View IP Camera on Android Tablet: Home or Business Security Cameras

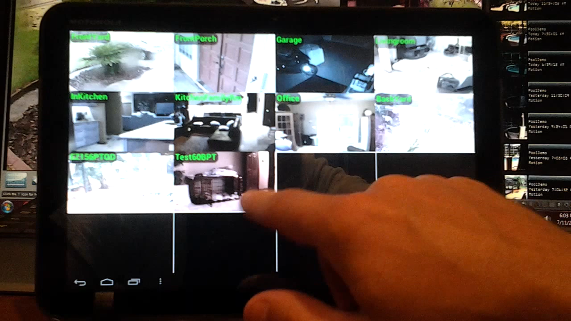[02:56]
I want to show you also let's go back into one of these and if you hit this down arrow here it'll open up all your options
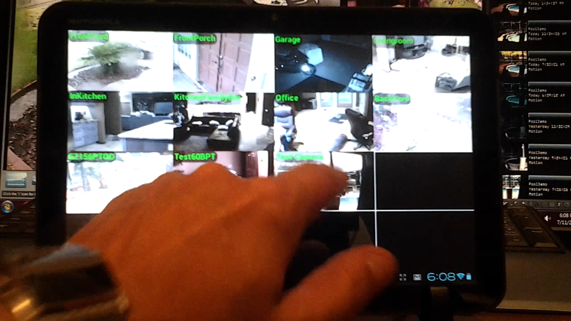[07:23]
double click on the camera we'll get our controls up we're going to try up now it's going up that's good left